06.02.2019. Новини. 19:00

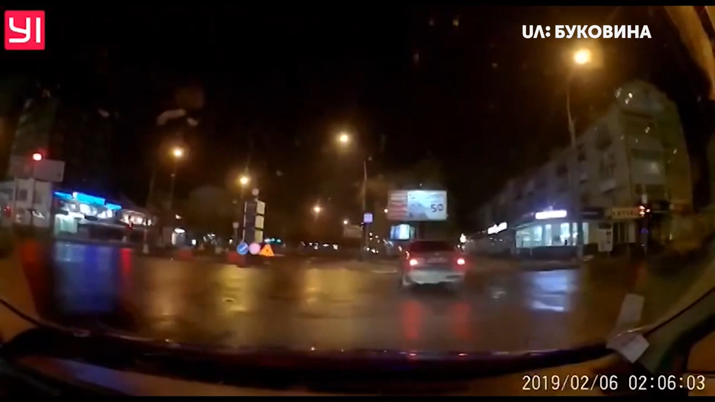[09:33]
Вночі екіпаж патрульних помітив автомобіль «Фольцваген-пасад», водій якого порушив правила дорожнього руху на перехресті. Вимогу зупинитися кермувальник проігнорував та почав тікати на проспекті Незалежності.
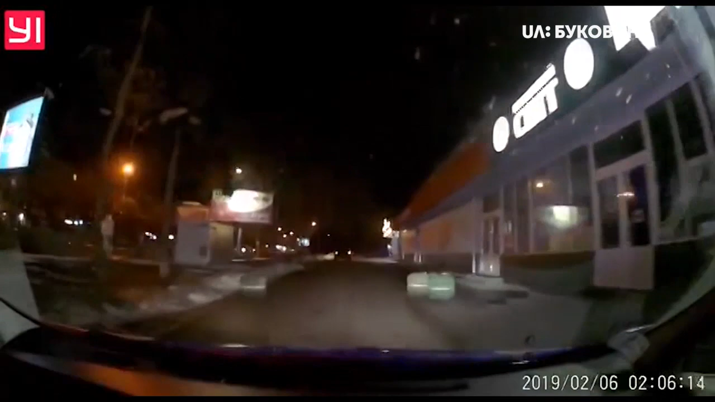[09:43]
Він виїхав на тротуар, не зменшуючи швидкість, та зупинився лише під п'ятиповерхівкою, коли тікати не було куди. Водія силою дістали з автівки. Експертиза показала, що в нього в крові було 1,56 проміли алкоголю. На чоловіка склали два адміністративні протоколи за невиконання вимог про зупинку та закермування транспортним засобом у стані алкогольного сп'яніння.